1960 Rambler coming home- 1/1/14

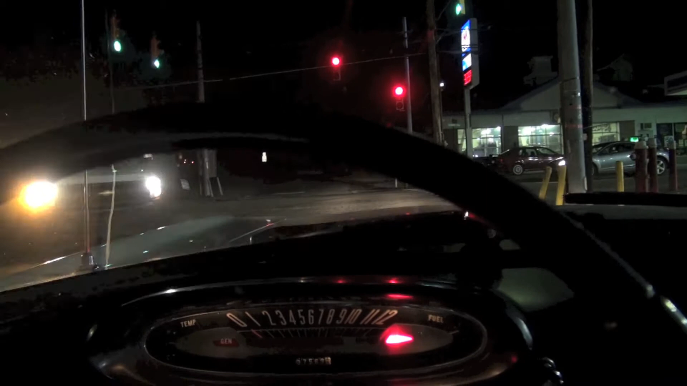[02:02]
All I need to do is just get up this last little bit. The oil pressure warning light is on, which isn't necessarily a good thing.